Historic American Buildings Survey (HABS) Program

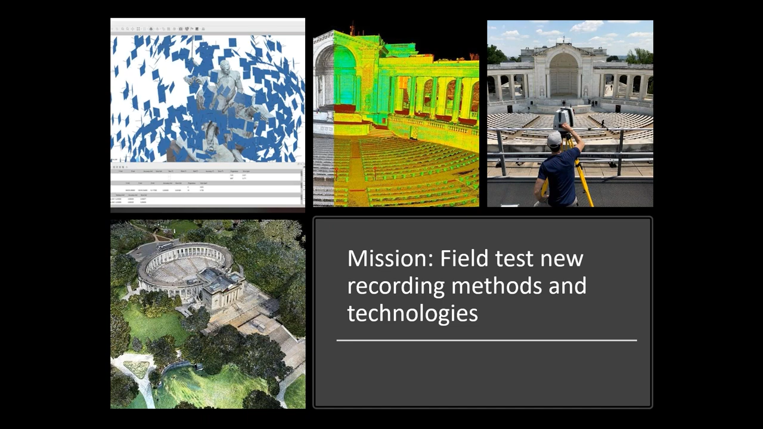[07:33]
So we routinely use laser scanning for accuracy and efficiency. But we also use photogrammetry and all kinds of digital materials. However, we still do hand measuring, and that is for a couple of reasons.
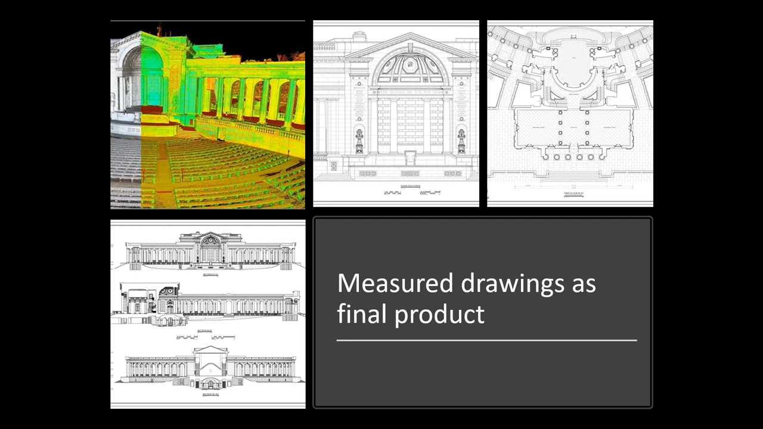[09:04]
And also with laser scanning, when the scan beam goes out, there are always going to be elements that it can't capture that are either out of view or obstructed. So really, you don't know how good your laser scans are until you actually try to make measurements with them.